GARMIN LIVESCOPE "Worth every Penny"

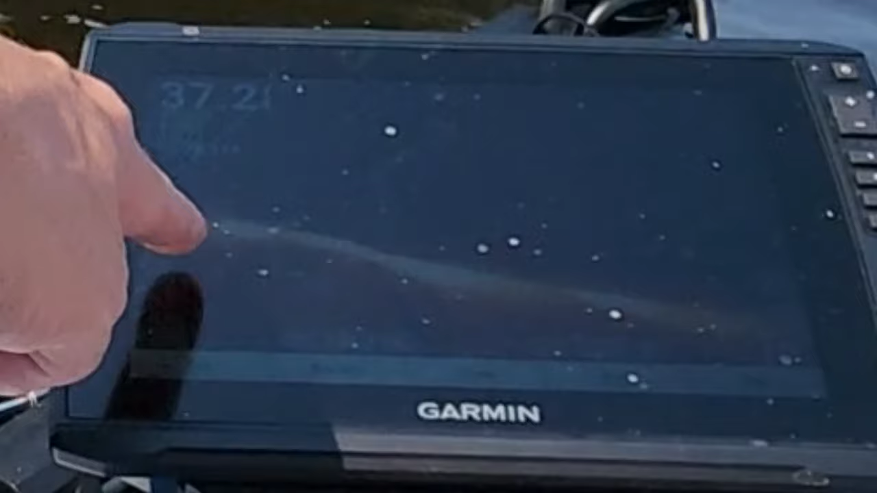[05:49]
maybe right there might be a school of them it's about where i caught that last one i'm gonna cruise right through there drag the bottom just jigging them